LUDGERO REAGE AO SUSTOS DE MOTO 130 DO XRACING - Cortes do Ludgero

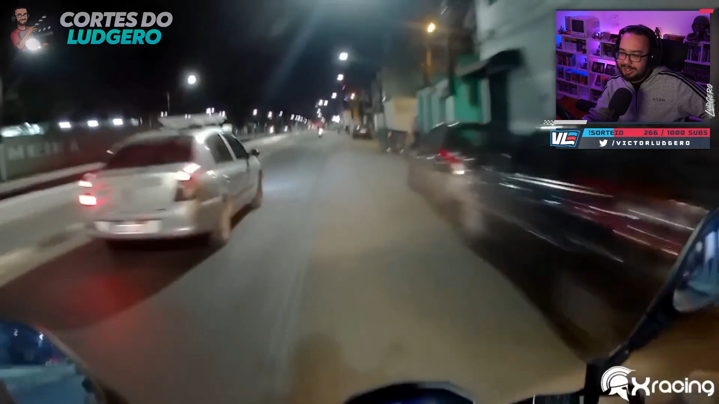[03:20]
Deu a seta. Aí, fiá. Mas não olha. Vai quando? Ah, pisca infinito. Contra a mão, caramba.
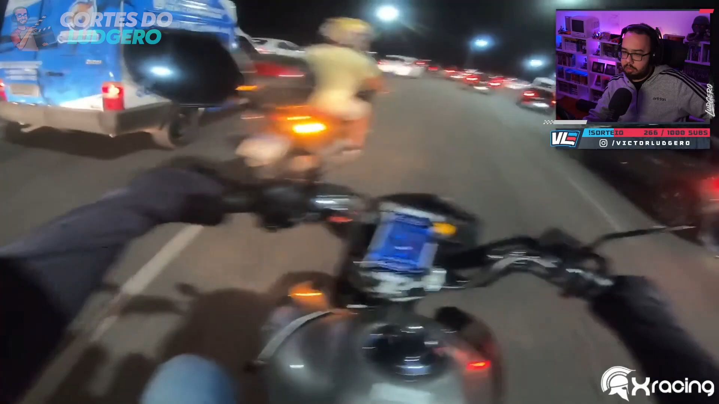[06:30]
Tem que ter cuidado. E ele segue, ó. Cruzando as faixas.